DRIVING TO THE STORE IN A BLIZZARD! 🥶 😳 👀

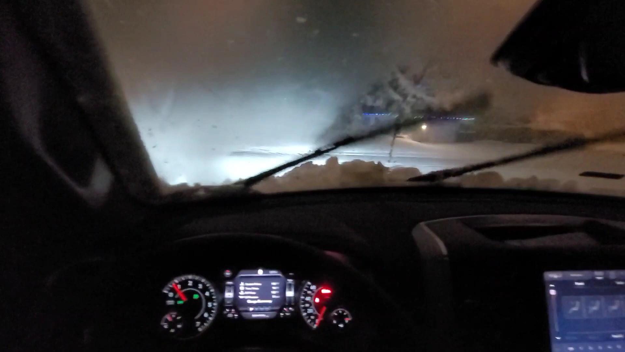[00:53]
All right, and here we are in the ram about to go ahead put on four-wheel drive
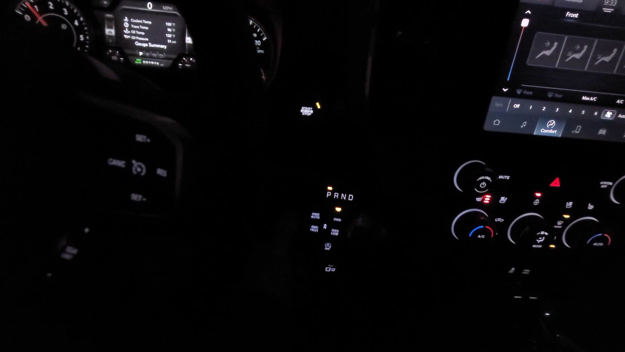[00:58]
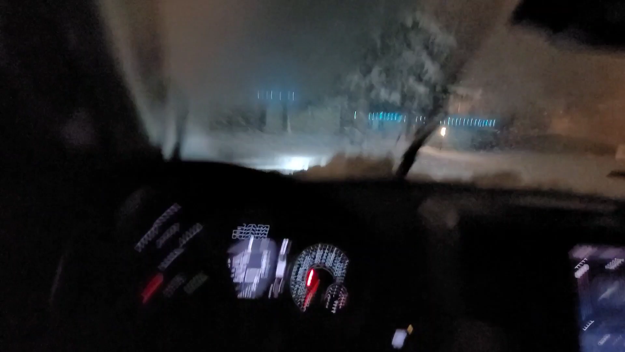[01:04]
All right, we're on on now boys
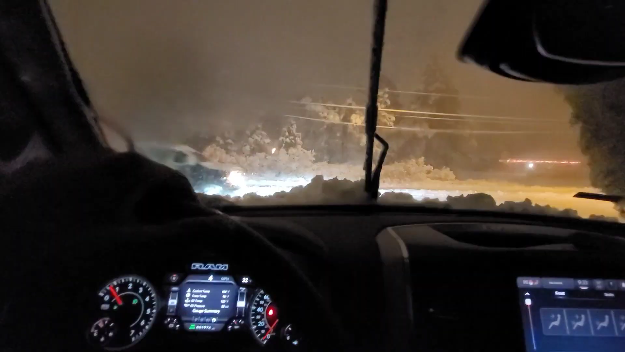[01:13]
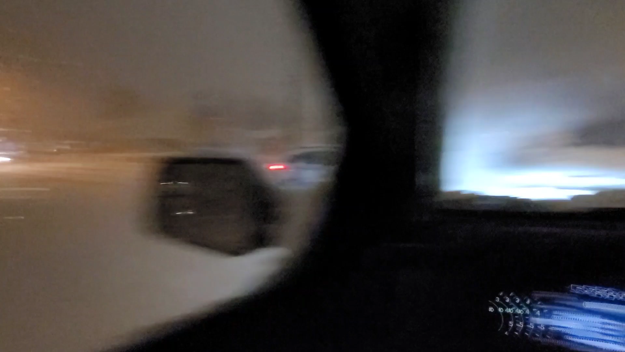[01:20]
And we're just gonna go ahead and follow on these cars here at a nice low rate
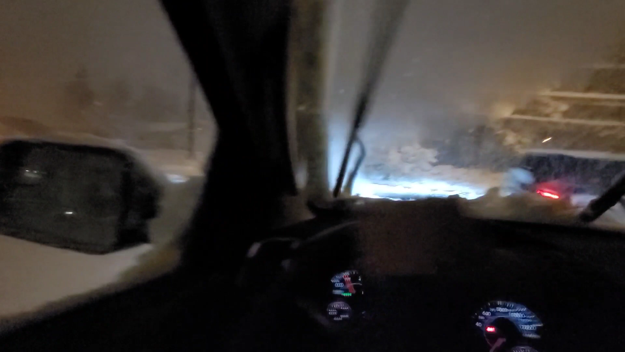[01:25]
There we go
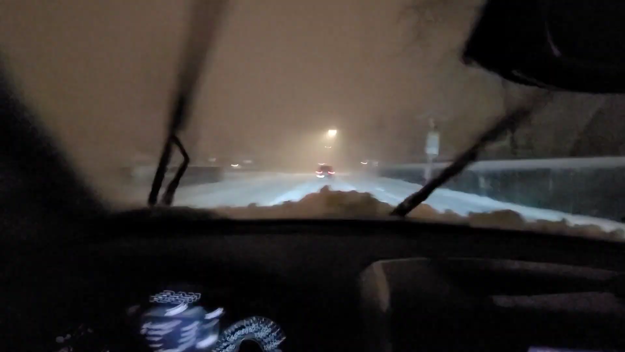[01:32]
Conditions are very icy A full-wheel drive is highly recommended And only going 19 miles an hour Nothing crazy. We're just trying to get through here I'll pick back up when I get closer to the city All right,
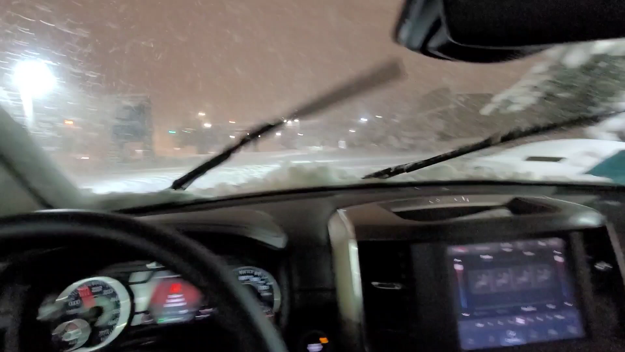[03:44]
So like I said when you're out here you really got to know where you're going and also You got to have four-wheel drive because look at this that is very deep snow for you know Like a full a front-wheel drive or a rear-wheel drive vehicle. We'll definitely skate out We have teslas out here that are
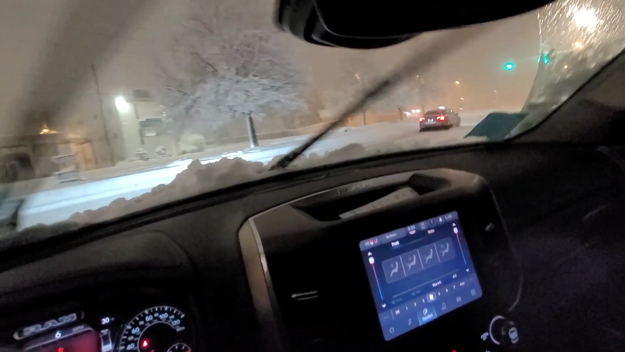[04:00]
Marvelously great because of their weight I believe All right, right there. We had a little bit of slippage and let me put on my seat belt real quick And let's continue on straight All right, and we're going to be actually going into this Walgreens so you have to anticipate the turn and then yep We're sliding for sure Is it even open right now?
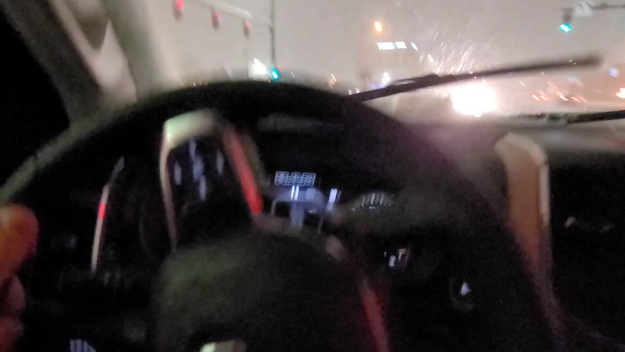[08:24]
All right, turning left is a little drifty to be honest with you Oh, we get a little sideways here. Oh, we're good though with the 4x4 Definitely helps out
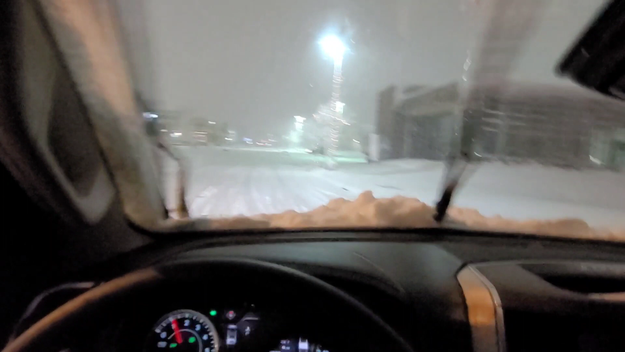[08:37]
I'm gonna be going through here going through a snow-filled parking lot
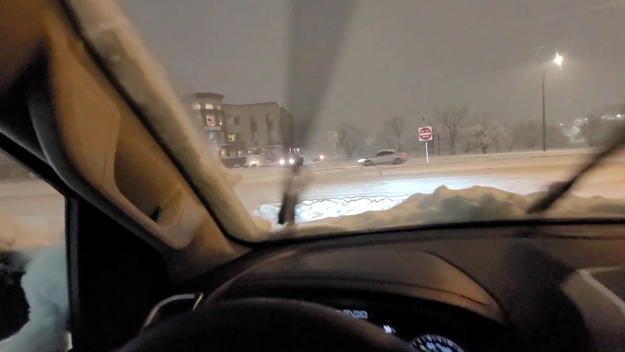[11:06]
They cannot get out. They are stuck And that's what happens in the snow Let's just wait right here because I can't really see a spot for me to merge into
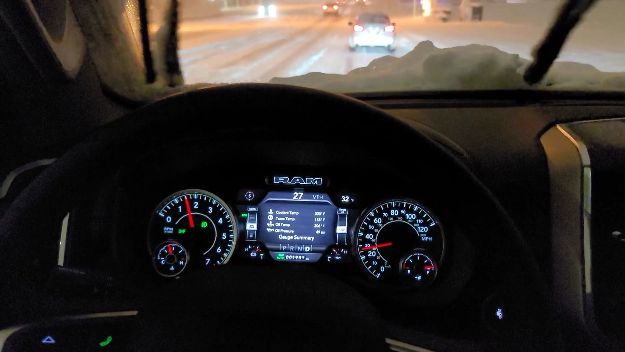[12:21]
Yes, I am doing only 27 miles an hour 26 but There's no problems There's no problems That station's closed I did want to go to the circle k though and get one more pack of beers. So one second We just came through here, so let's see how it is now
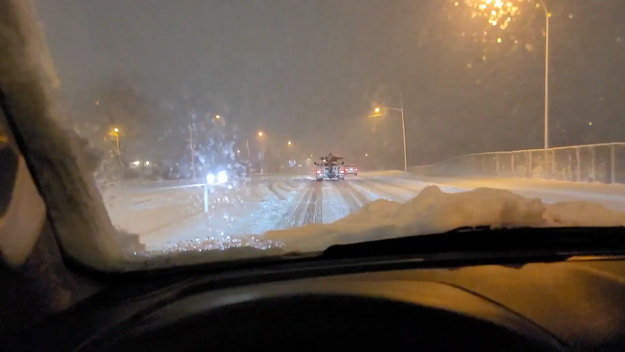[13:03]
Right here Let's do a U-turn give it some gas Oh, okay, that didn't work because it didn't grab so let's back up
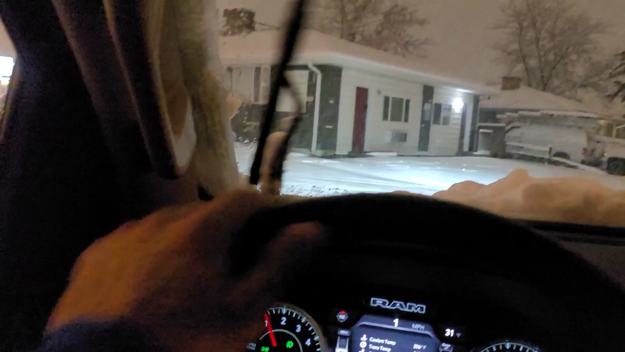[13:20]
Perfect now, let's put it back in drive Let's haul away
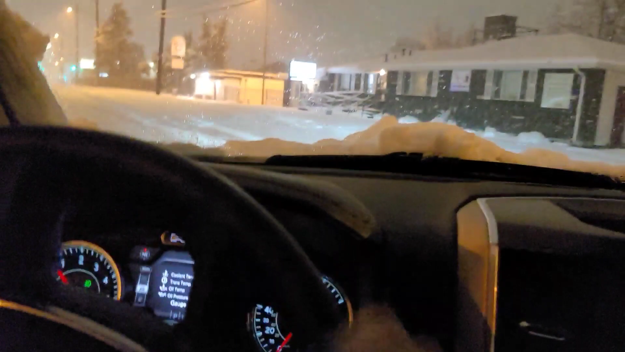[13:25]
Heck yeah boy. Oh, yeah that four wheel drive power boy Let's turn traction control off. Let's see if we could drift this turn Let's drift the turn Traction control is off
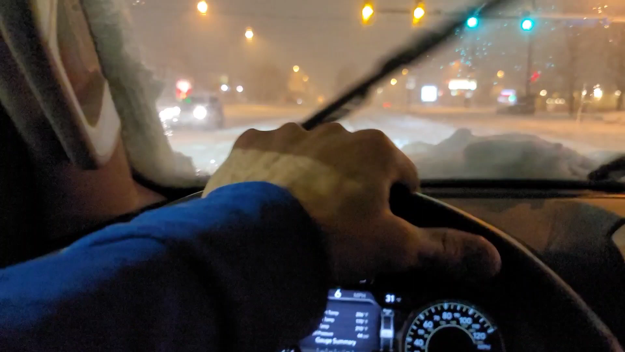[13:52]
Oh, yeah Oh, yeah, we sliding now Let's put that traction control back on And let's get back home And here we are arriving at the house
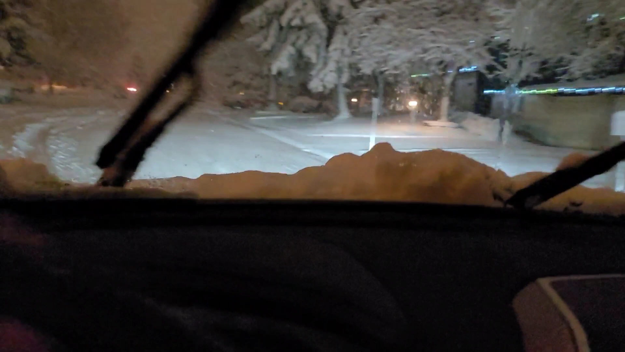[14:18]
Quite a bit of snow I'm pretty sure that this is burying the tires of the truck